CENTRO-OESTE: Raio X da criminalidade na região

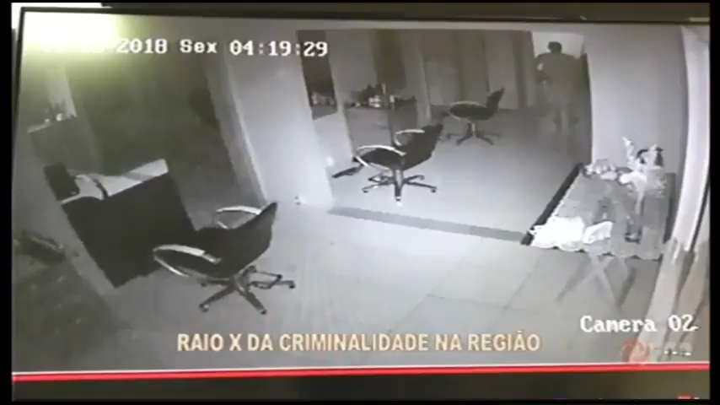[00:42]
Depois, joga na rua uma sacola com os objetos roubados e foge.